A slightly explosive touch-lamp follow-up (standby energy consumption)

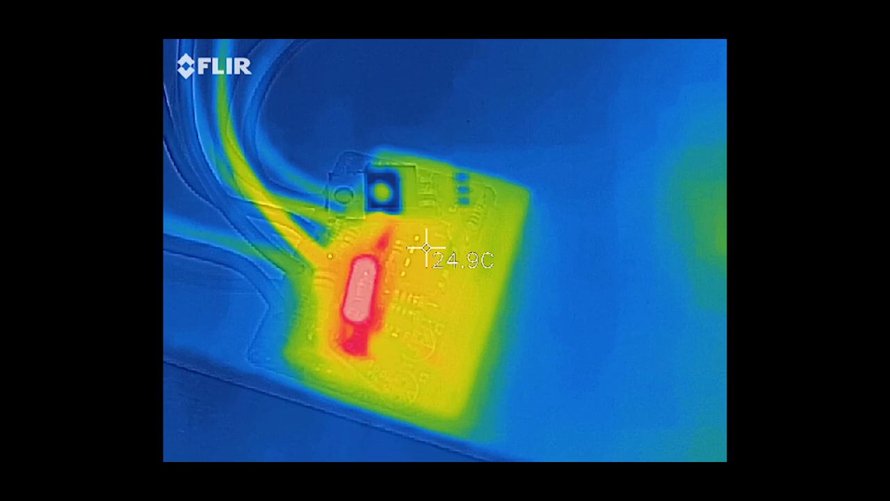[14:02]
I mean, if this scale is accurate, it's 40, 50 degrees Celsius. The chip itself doesn't really appear to have any sort of thermal buildup. It's mainly that resistor. So the power supply is the most inefficient part. Now if I turn it on, the Triac should, in theory, begin to warm up. Because now it's actually working. And I would imagine on the lowest settings... I'll put it on medium because that might be a little more intense. But there's the, uh, there's the bulb.
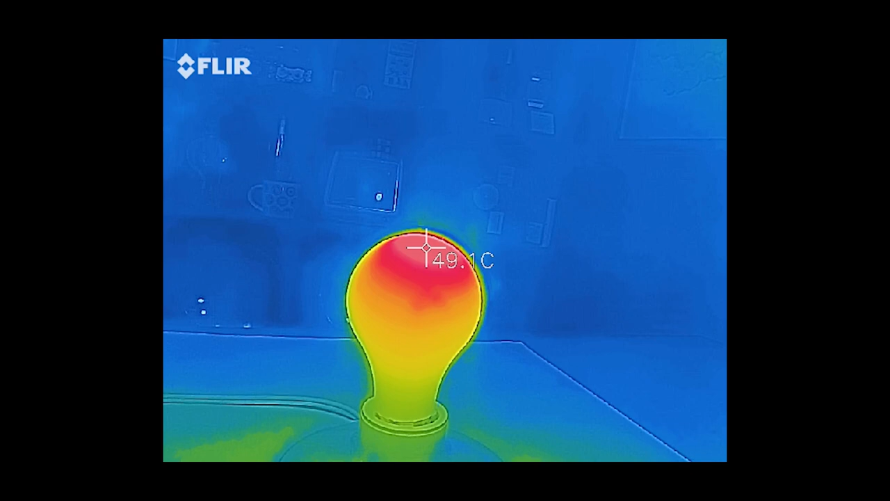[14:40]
On screen: spot 49.1°C
Good old incandescent bulbs just producing heat because it's what they do. It's not even that hot yet, but oh boy, it's getting toasty real quick. And that's not even on high.
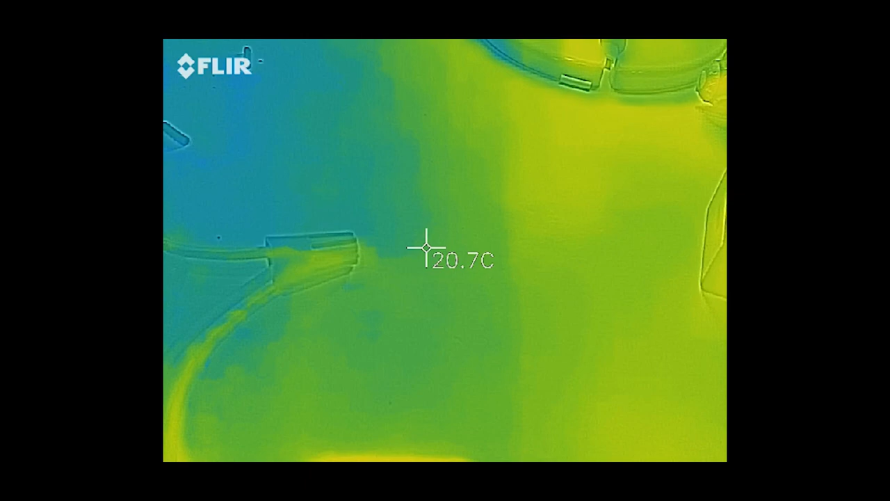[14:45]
On screen: spot 20.7°C
Yeah, you can start to see the Triac is getting a little warmer.
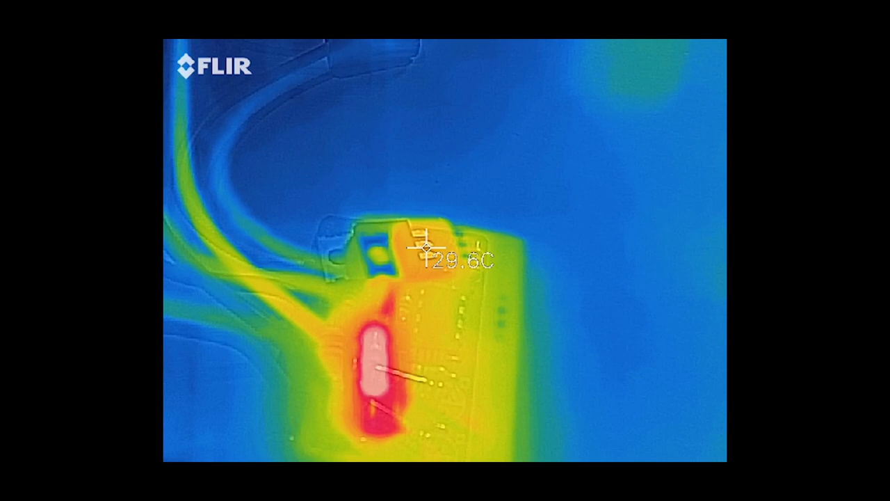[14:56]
On screen: spot 29.6°C
But definitely the biggest power consumer is just that big fat resistor. So it's pretty much, honestly, this is pretty much what I expected.
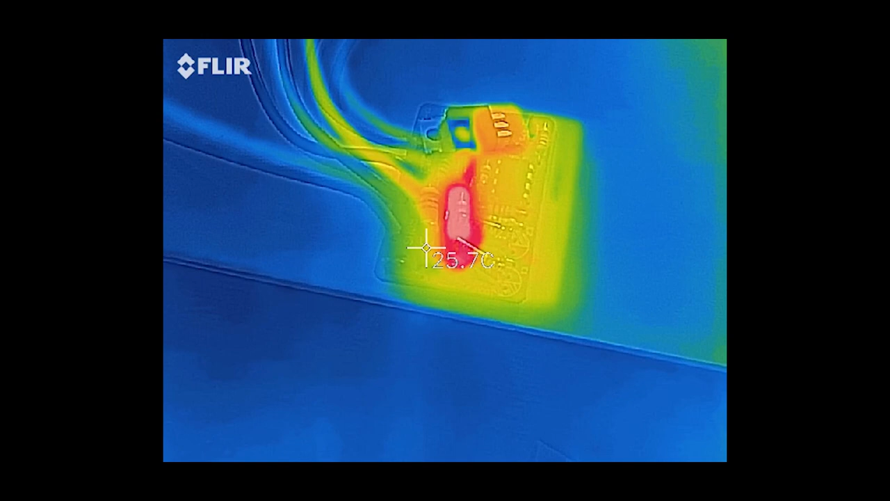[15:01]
Because it looks to be a 1 watt resistor.
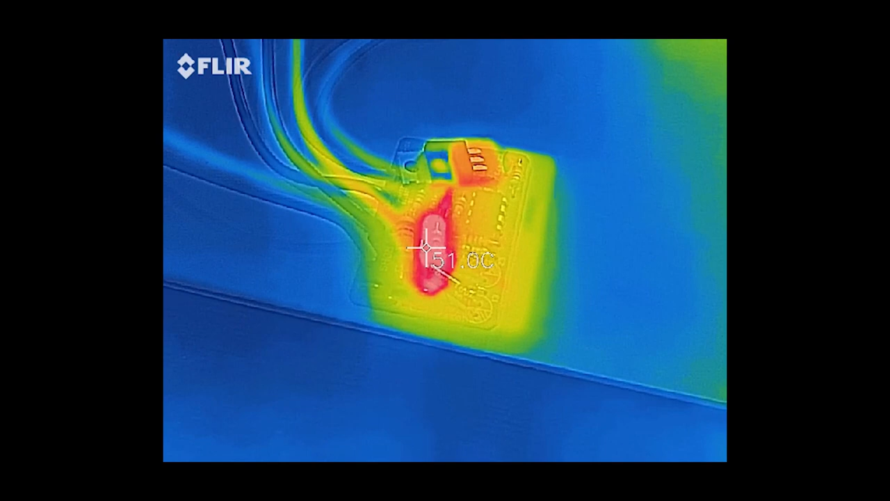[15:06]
And I thought, you know, that's going to be the biggest power draw of the board itself.